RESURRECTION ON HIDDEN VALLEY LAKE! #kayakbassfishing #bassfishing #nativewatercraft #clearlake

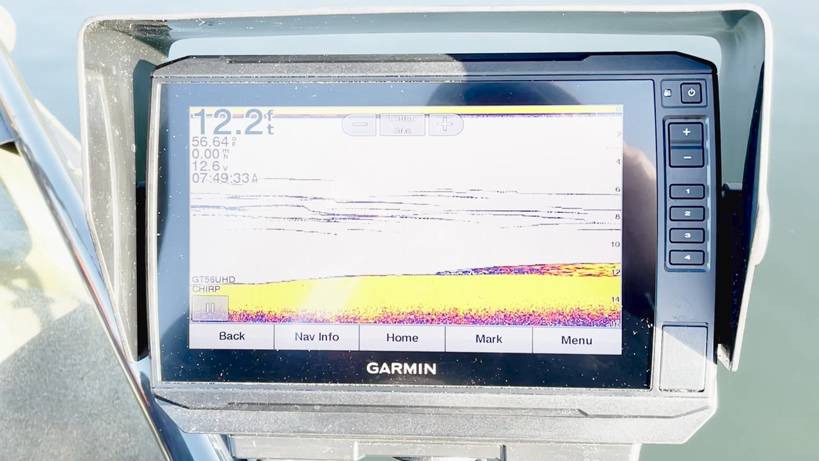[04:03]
On screen: depth 12.2 ft, water 56.64°F
I got stuff moving around on the graph, which is a good sign. There we go.